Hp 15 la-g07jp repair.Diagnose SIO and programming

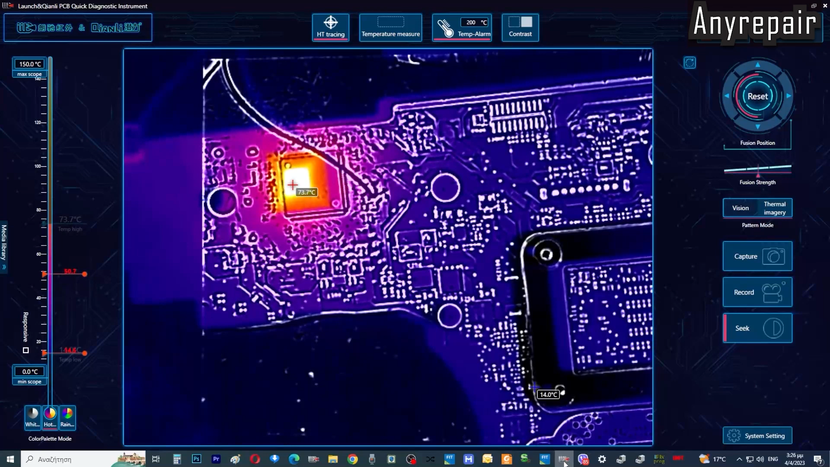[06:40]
On screen: scale top 150.0°C, scale bottom 0.0°C
And this is obvious, the SuperIO is burning. So SuperIO is the culprit and must be removed.